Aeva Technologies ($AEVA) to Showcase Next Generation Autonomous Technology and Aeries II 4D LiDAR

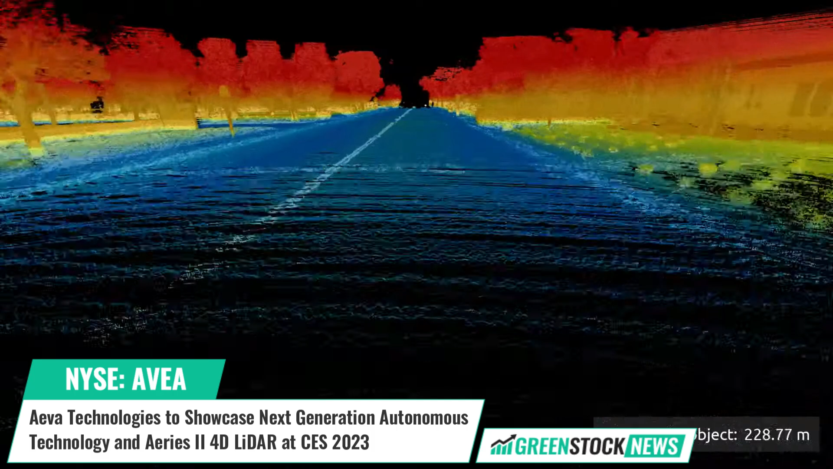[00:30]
long ranges and respond faster in safety-critical situations. Additionally, this advanced LiDAR technology is able to detect objects that traditional 3D LiDAR and other sensors on the vehicle may miss.